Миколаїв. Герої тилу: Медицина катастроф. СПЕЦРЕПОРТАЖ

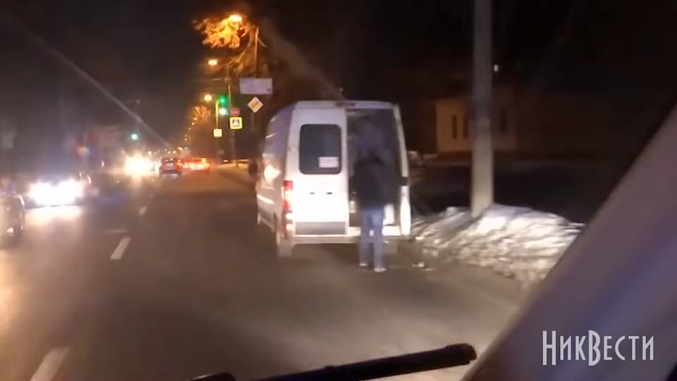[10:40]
Дитина, це була ніч, була тривога. Ми на виклик вже виїхали, ми вже їхали. І нам змінюють виклик. Диспетчер його змінив.